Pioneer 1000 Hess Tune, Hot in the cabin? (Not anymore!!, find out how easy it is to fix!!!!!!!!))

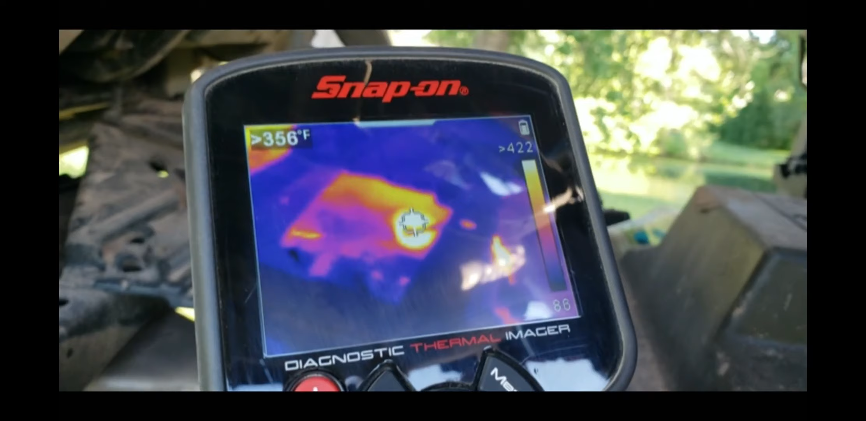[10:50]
that sounds real close where we were around the dino jet one yeah that's pretty but way over here
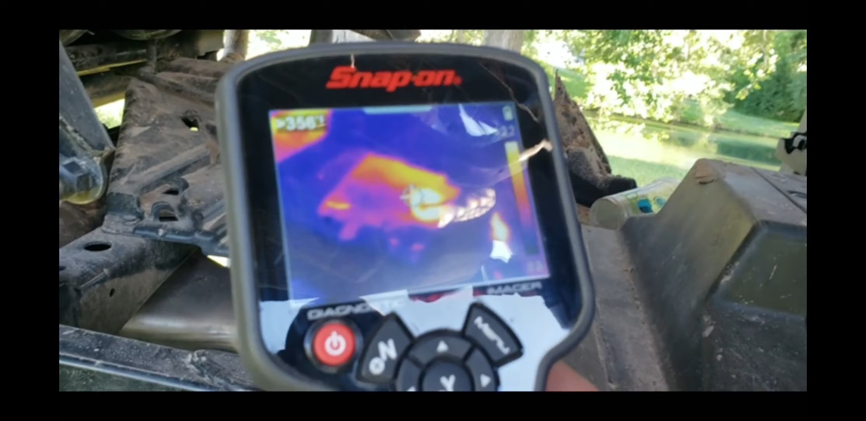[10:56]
maybe we just need to maybe we need to give her a little bit more cool down time all right let's check out that muffler pretty consistent good looking muffler
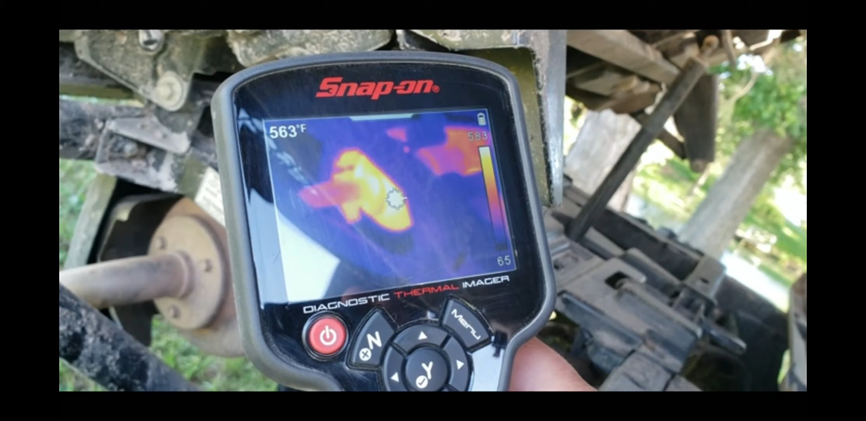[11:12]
On screen: spot 563°F
uh 570 568 565 yeah more power and cooler